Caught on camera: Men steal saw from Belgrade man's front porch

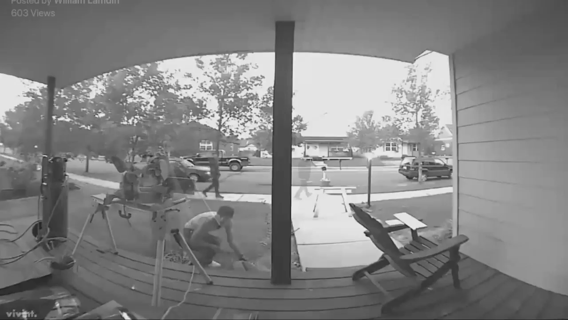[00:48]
A group of men, seemingly just walking by, sees the moment, grabbing his saw, throwing it in the back of a pickup truck, then dashing off.